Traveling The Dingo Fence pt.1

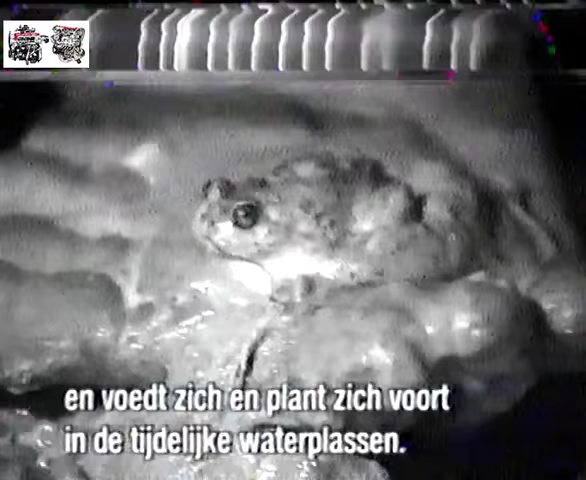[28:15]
Now after good rains, it emerges from the burrow and feeds and breeds in the temporary pools in the clay pan.